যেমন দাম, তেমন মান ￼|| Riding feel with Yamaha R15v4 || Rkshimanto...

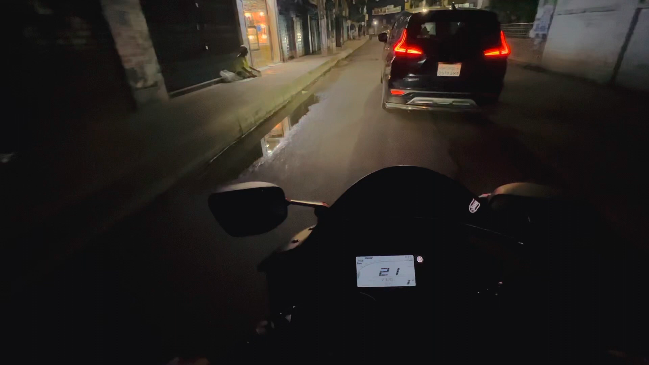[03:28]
কুইক শিফটার গিয়ার না, যার কারণে আপনার এই কুইক শিফটারের ফিলটা পাওয়া যাচ্ছে না।